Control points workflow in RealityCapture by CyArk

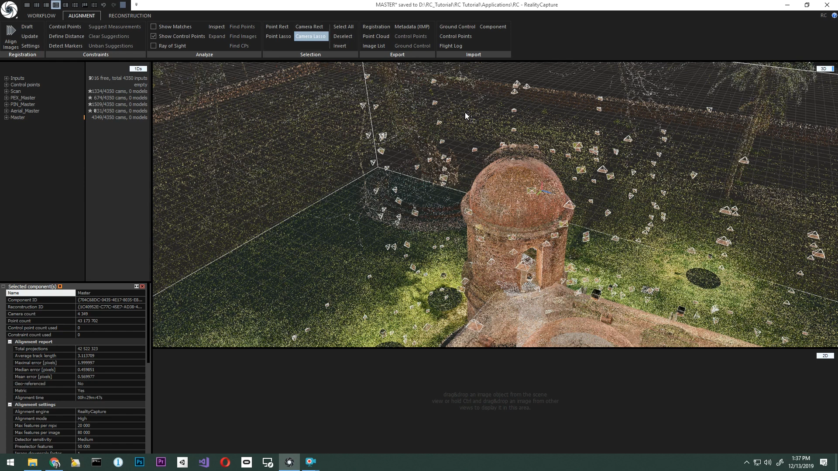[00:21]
We will start by using the Find Images tool to see the images affected by this part. To do this, under the alignment tab, select the point lasso, select the misaligned points, and click Find Images.
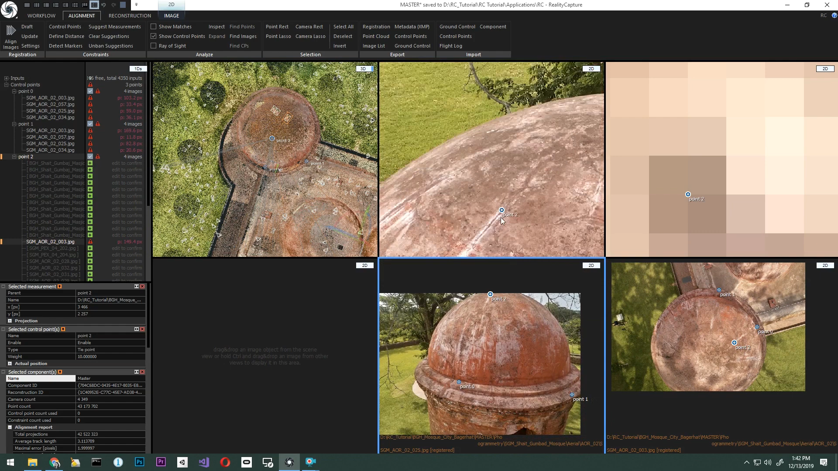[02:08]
Let's discuss point weighting. Now we pick our points. Let's select all of them from the 1D view.
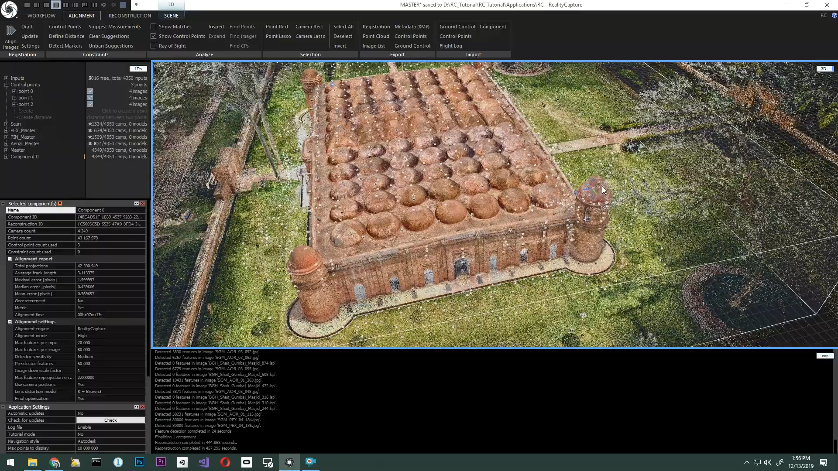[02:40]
You can still see that the top part of the turret is misaligned with the rest of the model. Let's find images again, but this time only using the floating portion of the top turret.
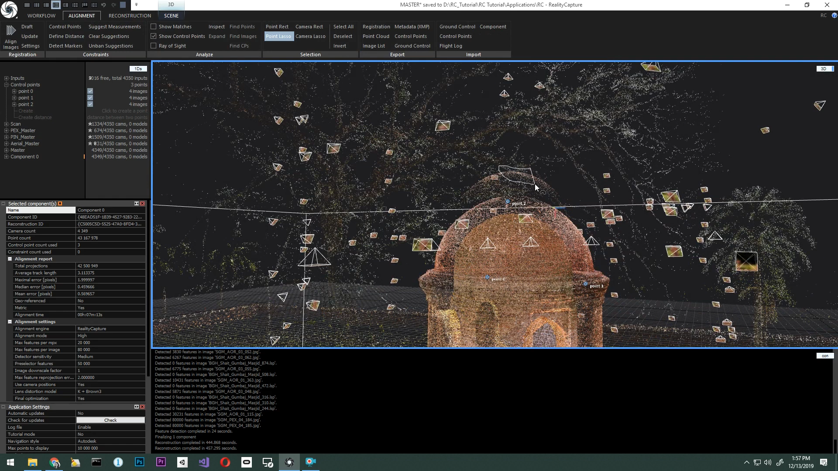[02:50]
Once again, we are going to click the point lasso, select that part, and find images.
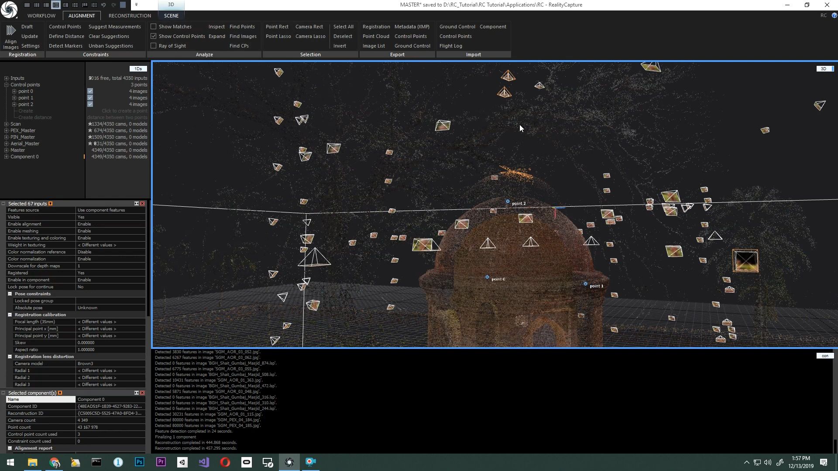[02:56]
And visualize the highlighted images that we will need to add control points to.
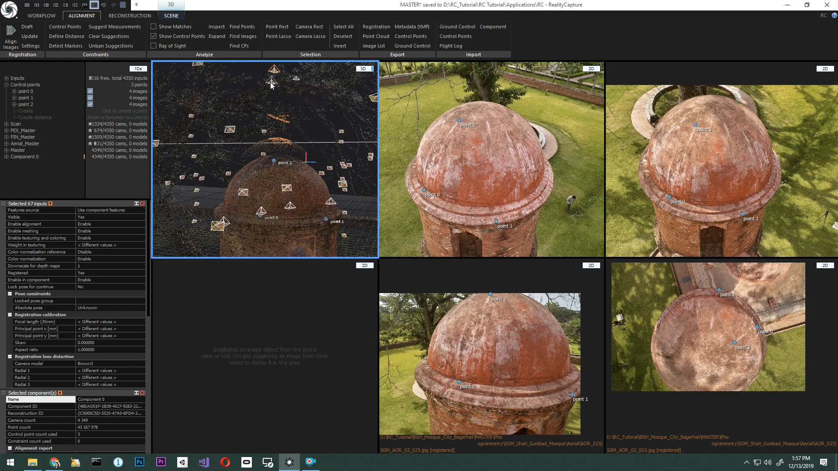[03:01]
With this, you can see there are just two images highlighted. Let's pick them and add control points. Alternatively, if these images are not critical to the model, we can go ahead and disable them from the component. As a way to solve our issue.
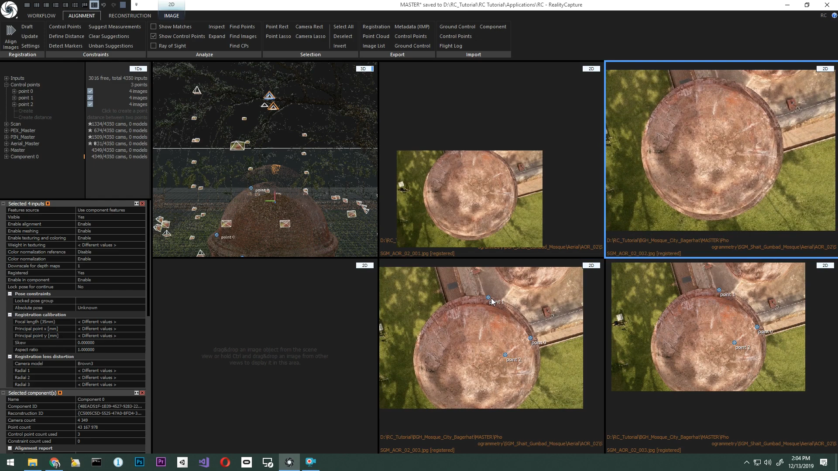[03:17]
Now, let's click on point one. Add the same points to the new images.
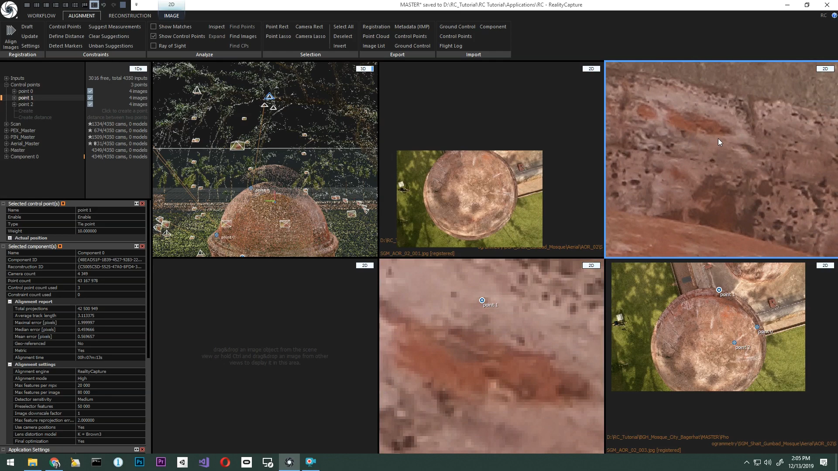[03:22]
Point one is here. Let's pick point two and place it in the image as well.
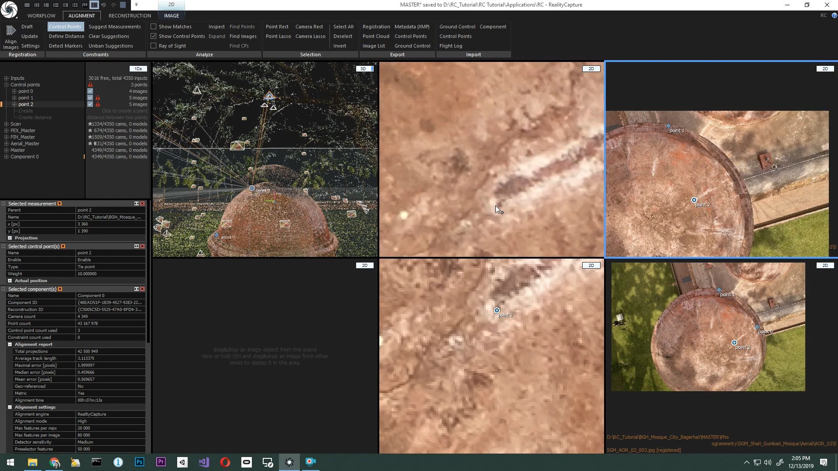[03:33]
In the next image, we are going to place point two. You can see that the image is cut where point one should be.
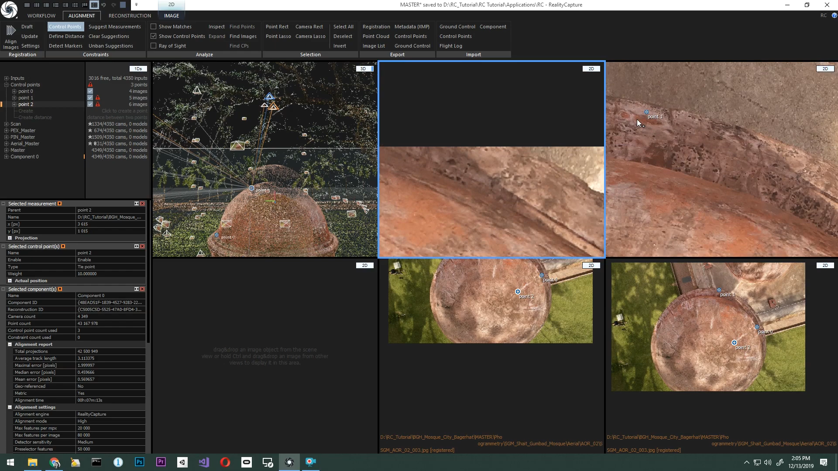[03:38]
Let's place a new control point that we can place on both images. As mentioned, we are going to need a minimum of three points, so let's add a third one.
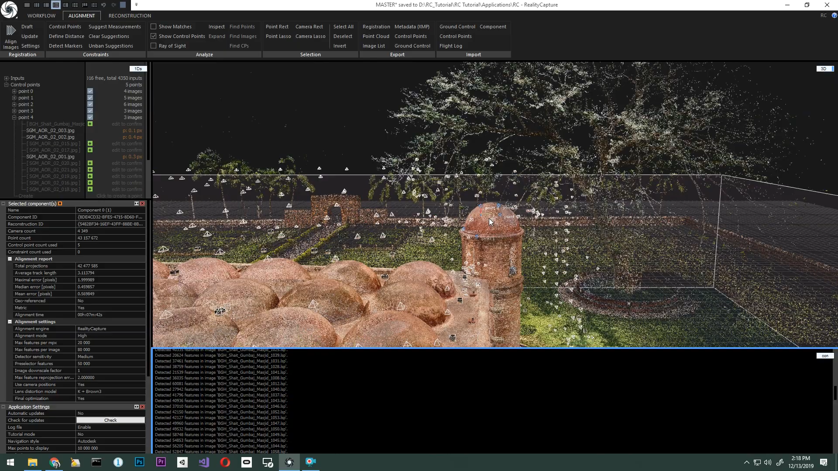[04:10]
We can also verify this mathematically by checking the error in pixels of our control points.
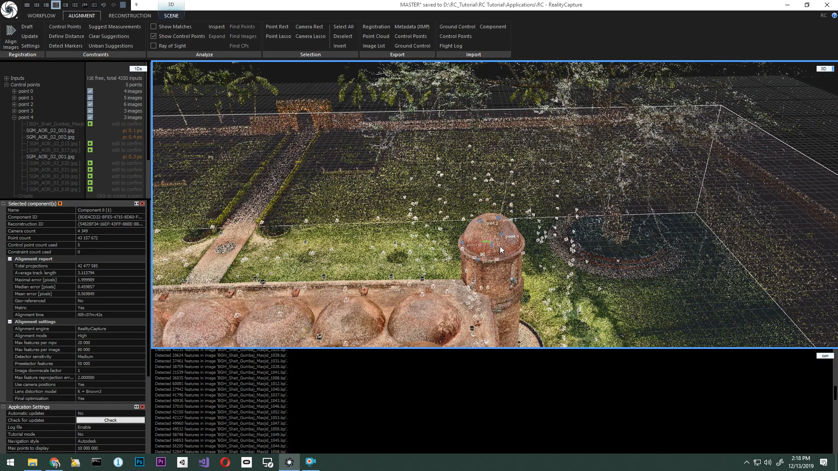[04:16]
In this instance, between point one and point three pixels.
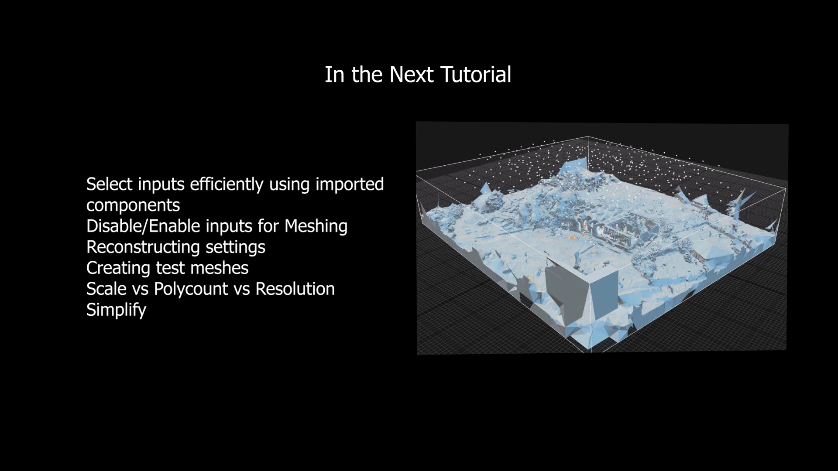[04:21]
With this, we are ready to commence reconstruction of the model, or meshing the model, and creating a solid surface. In the next tutorial, we will go over these settings on how to reconstruct the model.